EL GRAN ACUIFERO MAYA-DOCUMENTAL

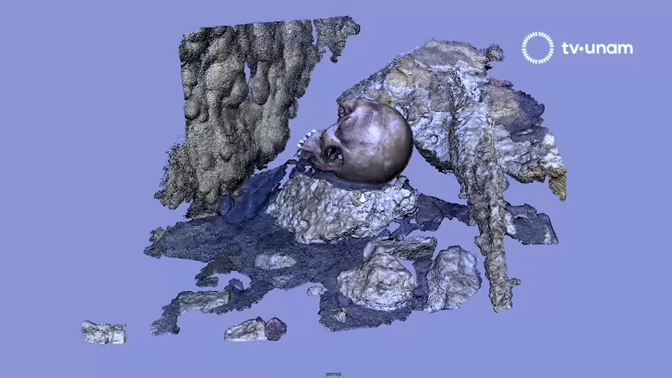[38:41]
Un modelo de tercera dimensión no solamente es bello, no solamente tienes un artefacto o un conjunto de artefactos o un contexto con una precisión increíble de imagen, sino que puedes ampliarlo, puedes manipularlo,